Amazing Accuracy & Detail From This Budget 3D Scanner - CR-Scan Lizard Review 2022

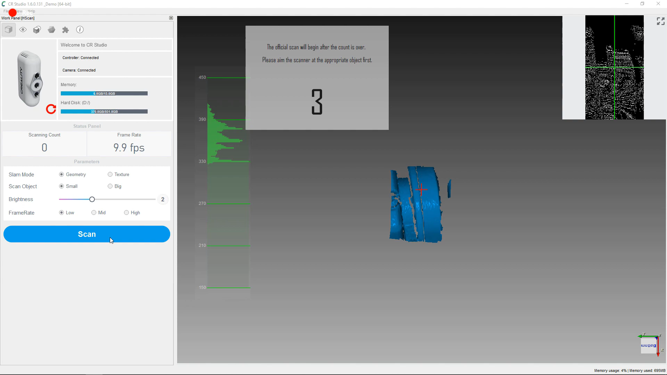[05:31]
And to my surprise, this is actually doing a really good job on picking everything up and keeping up with my movement.
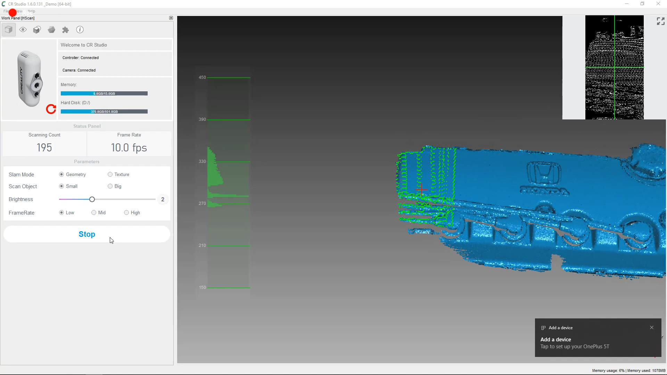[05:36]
The only problem is I keep moving too far away or too close, so it loses alignment. But once I got my spacing down, everything went really smooth.
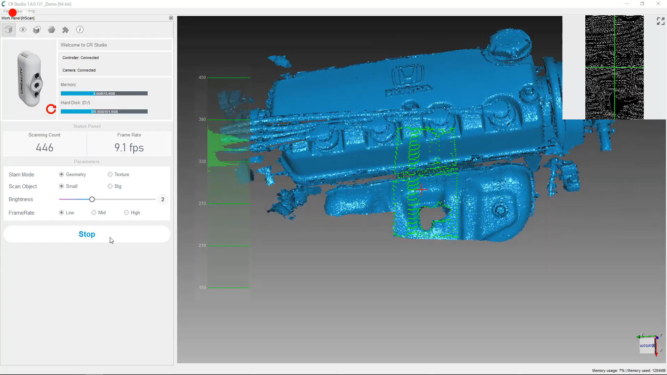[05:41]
And I was able to do multiple scans and align them and make an actual workable piece.
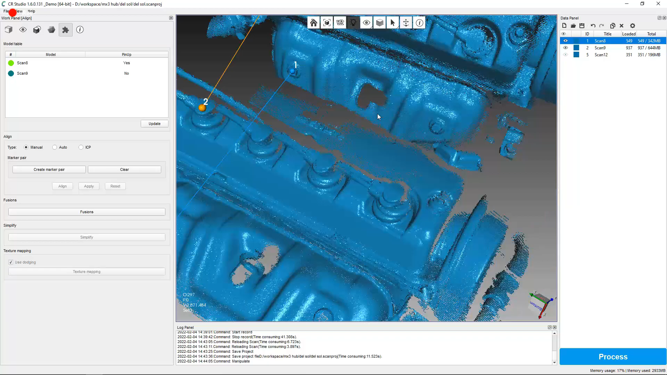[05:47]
So if I needed to make something for this, yeah, I would be able to and fit perfectly.
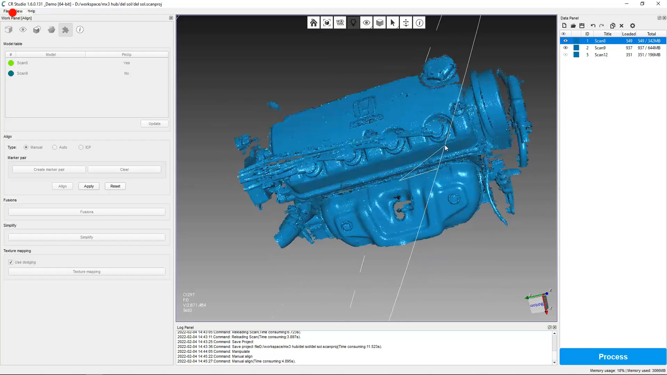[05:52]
I tried to do some scans of some body panels and stuff on the car, and it was working pretty good.
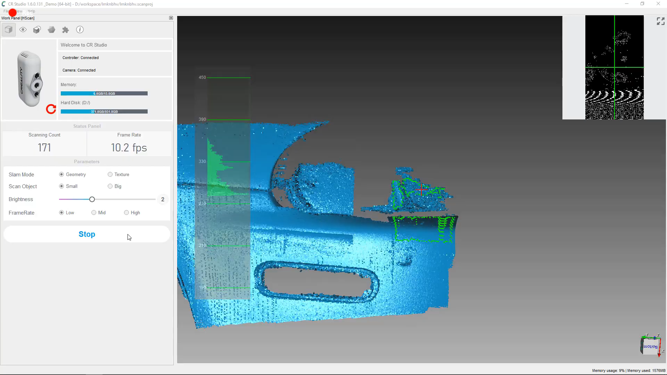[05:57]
But it lost some alignment on some of the areas that were just a solid color, so it didn't have any reference.
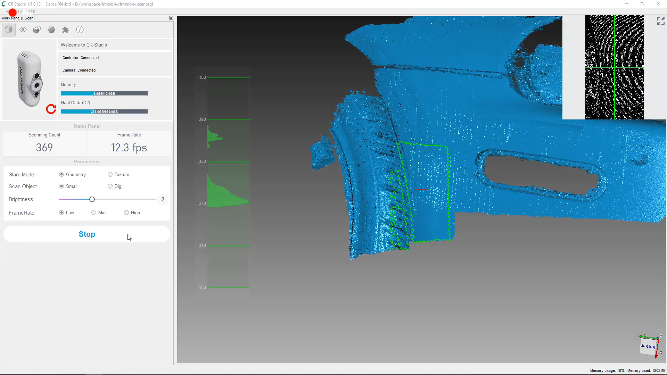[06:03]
And some markers would really help with this. They're little stickers that you just stick on, so it knows where it's at.
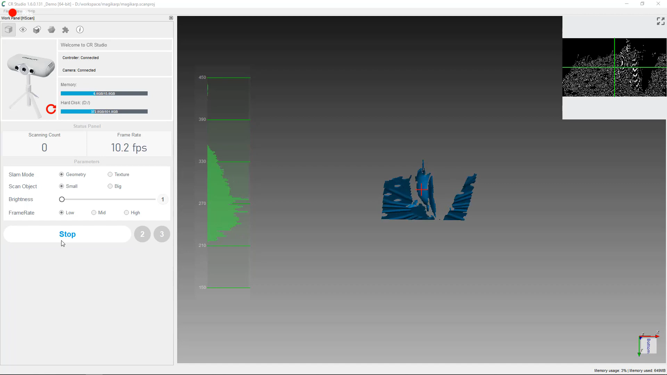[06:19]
and I just wanted to see how much detail it would pick up and how it would pick up some of these smaller bits on this.
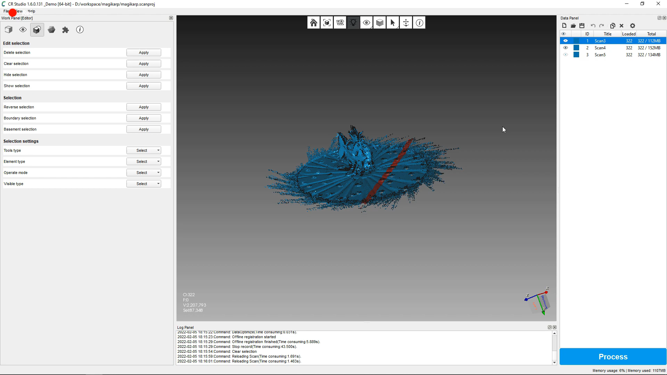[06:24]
And yes, I know Magikarp is not the most detailed thing, but it has a lot of nice flat surfaces, and it is smaller.
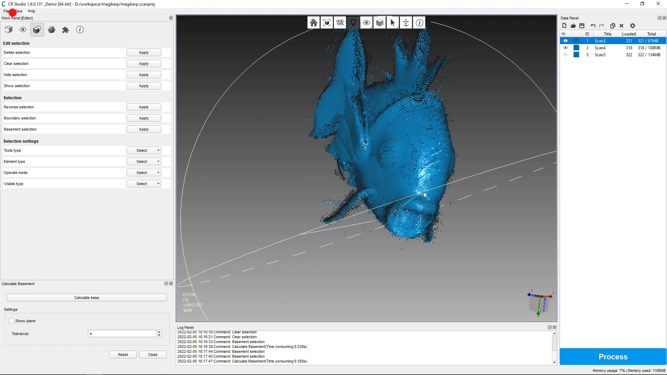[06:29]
So after all the scanning and my really quick, shoddy cleanup job, here is the finished piece.
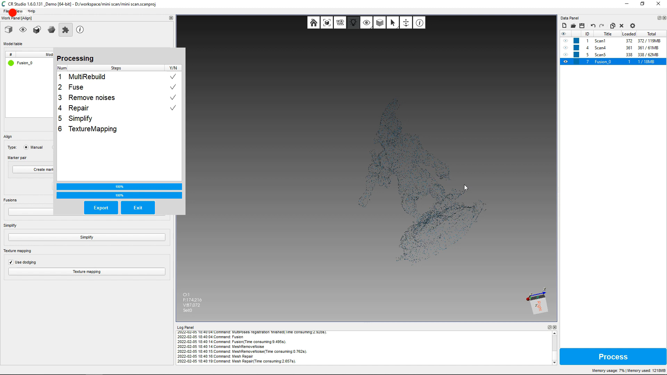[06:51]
And with everything said and done, it came out like this, which kind of looks like the original, but these are kind of the limitation of this scanner.
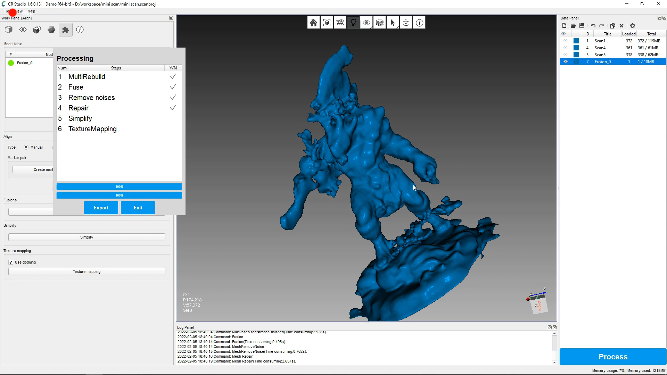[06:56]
It's a little too small for it. And last but not least, I'm going to scan this white bust.
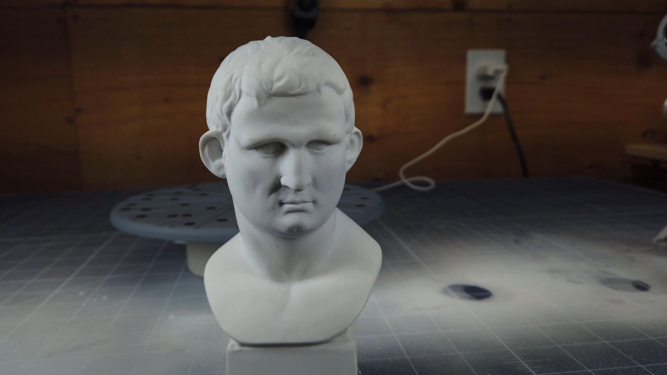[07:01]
And this is almost a perfect scenario for a scannable object.
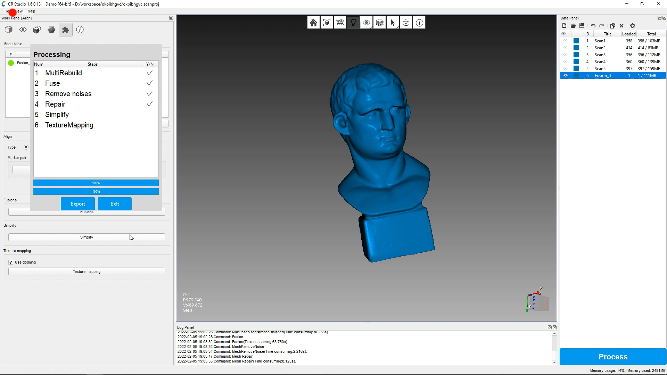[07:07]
And after all my cleanup and everything, it came out almost perfect. So depending on how much prep work you're going to do to your piece,
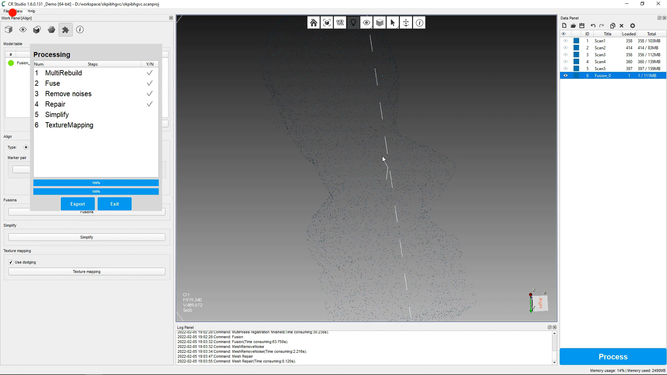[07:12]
so it's going to be scannable, and how much you clean it up before actually fusing and processing everything, it makes a world of difference.
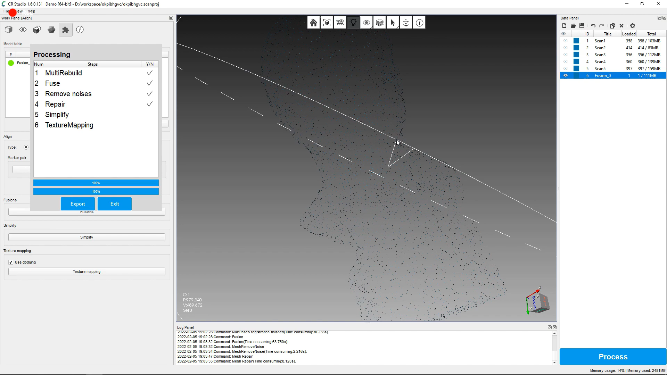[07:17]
So to sum everything up, this is a really good 3D scanner.